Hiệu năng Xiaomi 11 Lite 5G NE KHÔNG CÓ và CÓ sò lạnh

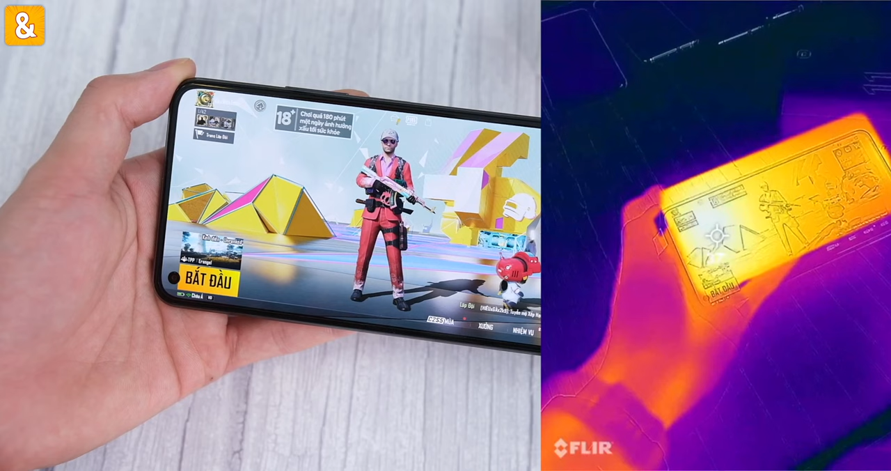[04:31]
Ở mặt trước là 37 độ C.
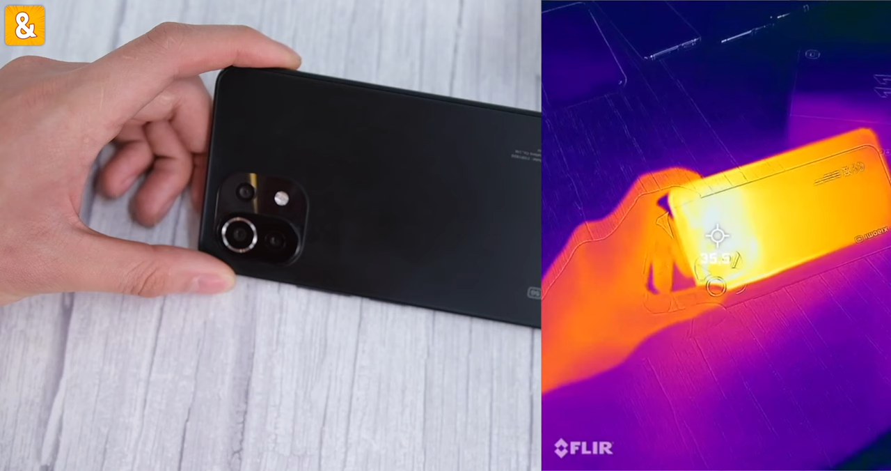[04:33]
Khu vực mặt sau là 35,5 độ. Sau đây sẽ là biểu đồ FPS khoảng hơn 10 phút mình chơi PUBG Mobile không gắn sọt lạnh. Các bạn có thể thấy cái biểu đồ nó rất là gập ghềnh nhá, không được thẳng đâu.
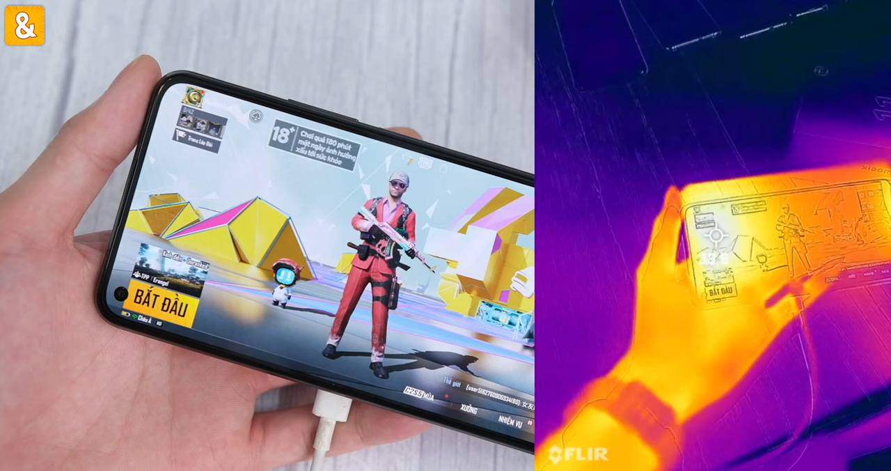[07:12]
Đây là nhiệt độ của máy sau khoảng hơn 10 phút chơi PUBG có gắn so lạnh các bạn này. Ở mặt trước là 33,8 độ. Mát hơn cái lần 1 khoảng 4 độ, lần 1 mình nhớ là khoảng 37 độ.
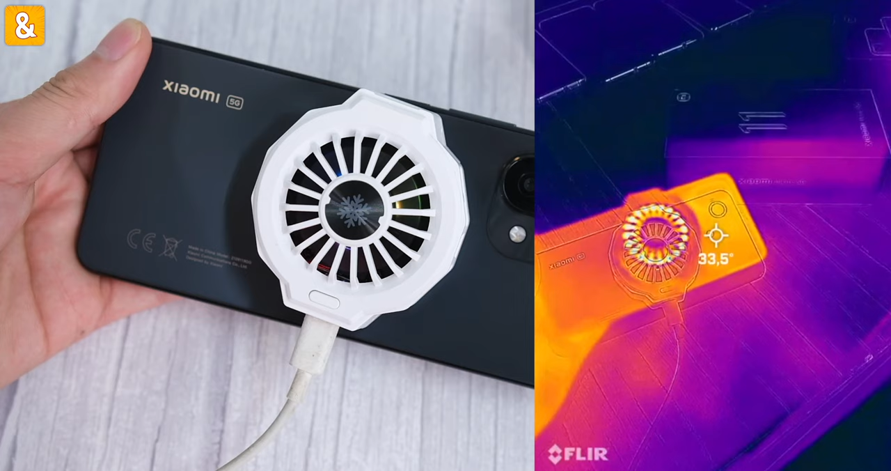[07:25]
Đây là nhiệt độ của mặt sau các bạn này, 33,4 độ C. Đây sẽ là biểu đồ FPS khi mình chơi PUBG có gắn so lạnh.